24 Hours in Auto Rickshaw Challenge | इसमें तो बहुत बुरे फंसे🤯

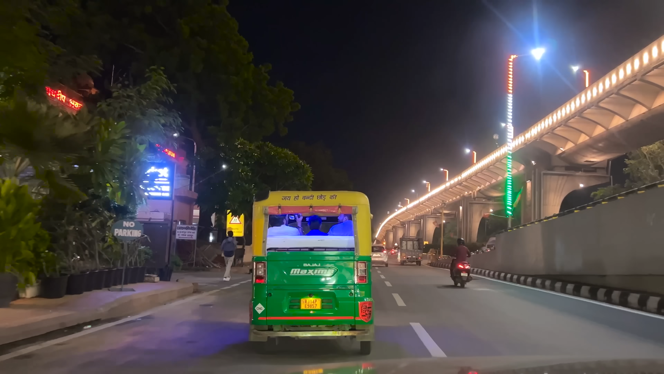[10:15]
डिस्को लाइट जल चुकी है बाई ओटो की
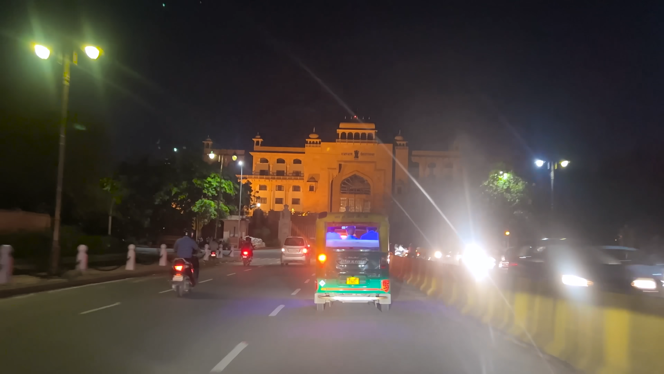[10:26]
और गाई इन्होंने इंडिकेटर दे रखा है लेप साइड का लेकिन ये जाएंग